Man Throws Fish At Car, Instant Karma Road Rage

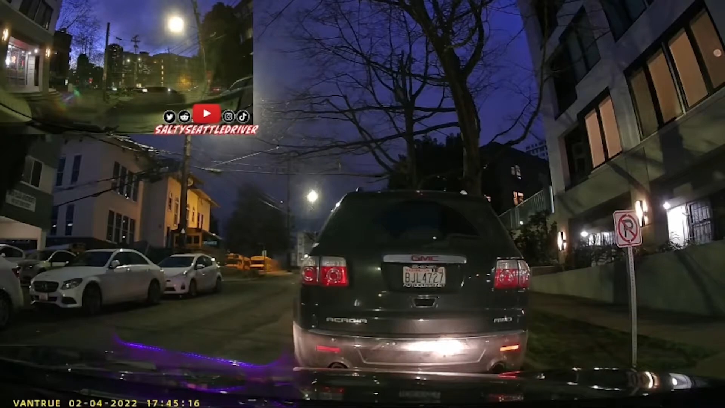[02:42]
So she was there for a significant period of time, just parked in one spot.
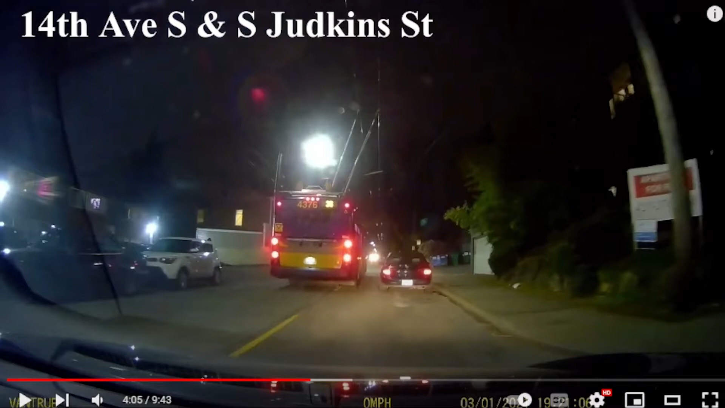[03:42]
This bus here, or maybe a tram, because it's connected up at the top. I'm not from Seattle, so I don't know if this is normal. I've never seen that before where I live. I'm assuming it's a bus connected via tram lines or something. Maybe it gives it power. Who knows? But this car is obviously idling where it should not be. Now the driver comes across the street, enters his car, and what do we hear from our salty Seattle driver friend? Nothing.
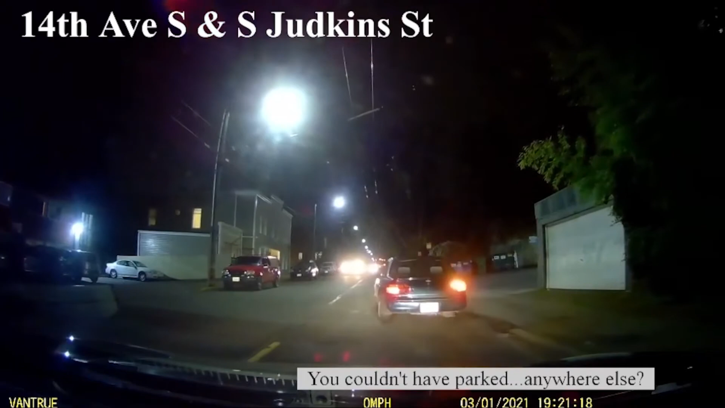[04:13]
He just goes on in his day. Drives right on by. He's the man B.